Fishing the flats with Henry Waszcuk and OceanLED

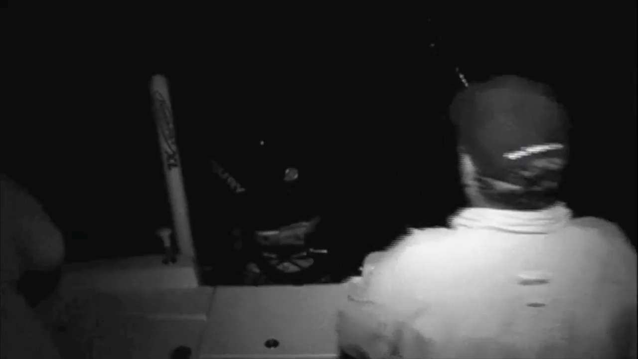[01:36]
That guy hooked up. Oh ho.
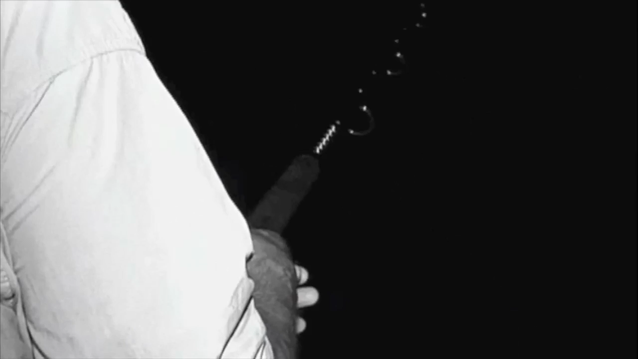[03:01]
Wow. Yeah. I'd like to see that. That's a beautiful bottom. Look at that. Uh-oh. I got a bite. I got a bite. I got a bite. There we go.